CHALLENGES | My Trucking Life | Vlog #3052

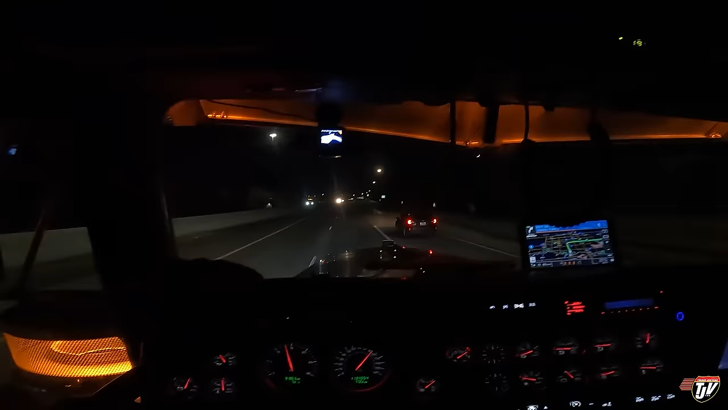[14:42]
Come on. There you go. See? You don't even need to merge. You got your own lane. Beautiful. Beautiful night to be trucking. Crossing border. Entering North Dakota. North Dakota. So, I'm in Fargo now. I'm going to turn north on I-29.